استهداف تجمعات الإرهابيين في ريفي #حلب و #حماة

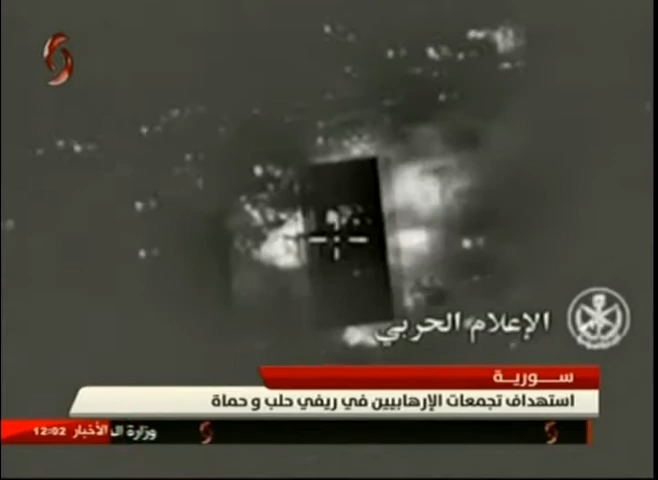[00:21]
وأوكارا للجماعات الارهابية بما فيها داعش بأرياف حلب الجنوبية والشمالية والشرقية حيث استهدفت غارات الطيران الحربي السوري تحصينات